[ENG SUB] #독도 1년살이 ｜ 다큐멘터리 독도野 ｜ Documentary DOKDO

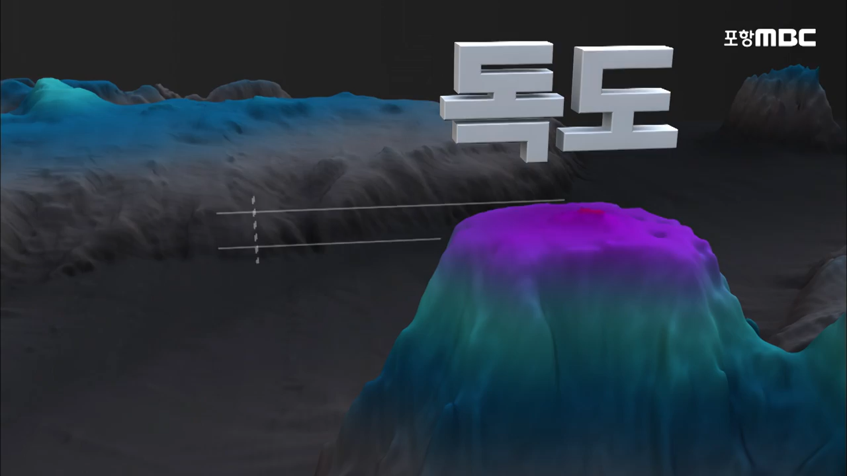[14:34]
특히 여의도의 10배 크기인 정상부 평지는 해수면이 지금보다 낮았을 때 파도에 의해서 깎인 것이죠. 새롭게 밝혀진 정상부의 세부 모습입니다.
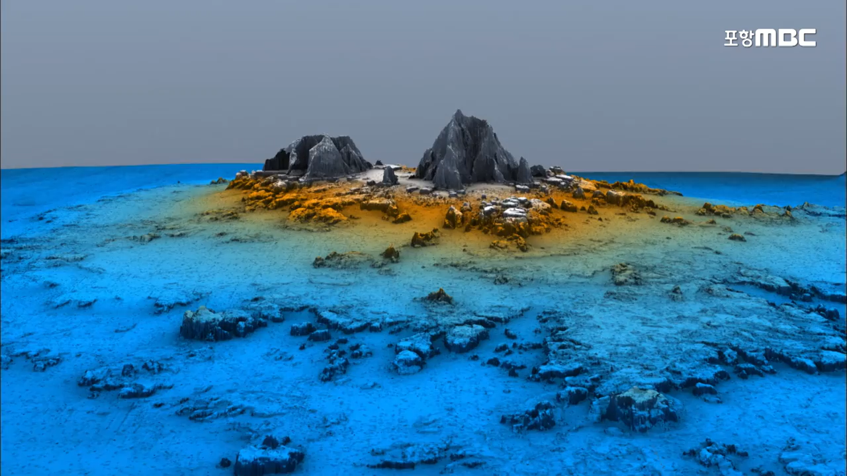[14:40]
평지 같아 보이는 이곳이 사실은 다양하고 복잡한 지형으로 이루어져 있습니다.
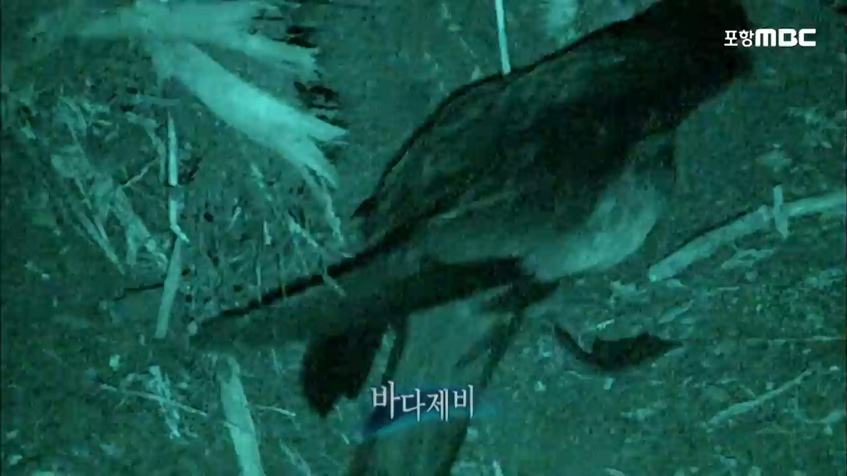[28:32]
야행성인 바다제비는 어두운 굴에서 생활을 합니다. 주로 작년에 쓰던 굴을 재활용하기 때문에 둥지 쟁탈전은 치열합니다.